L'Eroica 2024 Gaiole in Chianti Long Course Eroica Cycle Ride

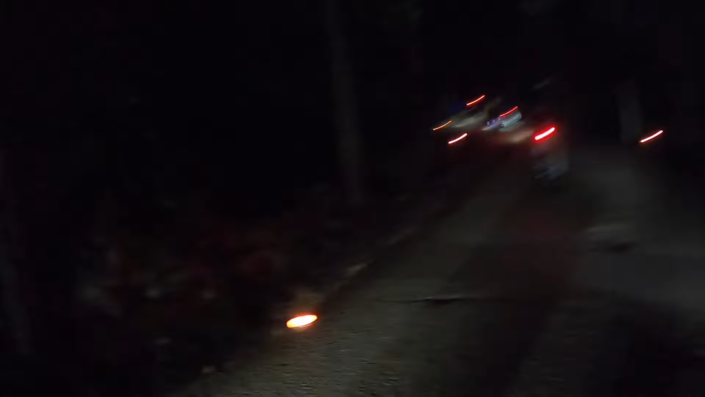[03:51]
Flying up through the woods on the way to Siena.